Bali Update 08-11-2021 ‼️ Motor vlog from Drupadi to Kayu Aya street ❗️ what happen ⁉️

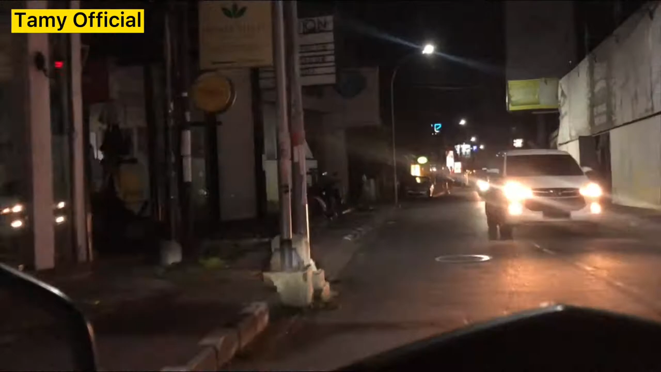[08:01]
Along the road I'm currently on, still many shop close, guys, but not all, guys.
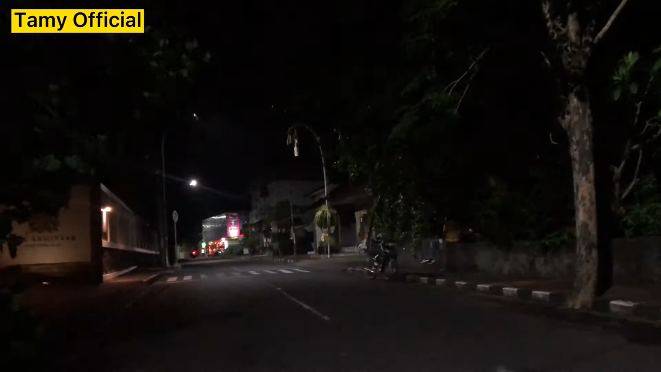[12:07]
And in here is Seminyak Hotel, guys. Really big hotel.